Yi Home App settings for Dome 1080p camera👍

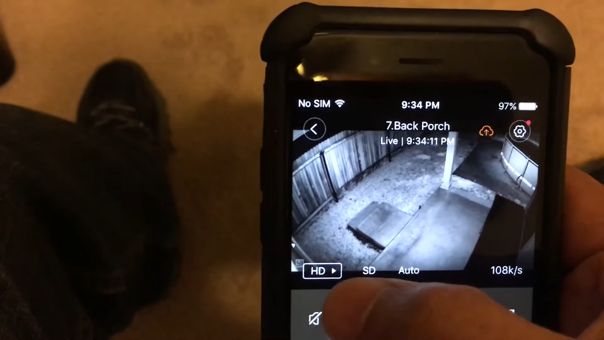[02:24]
hopefully this quick video helps on how to adjust
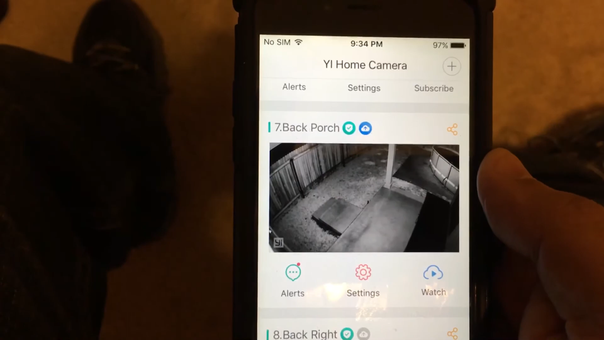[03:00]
lot of field of view from the left to the right and from the top and the bottom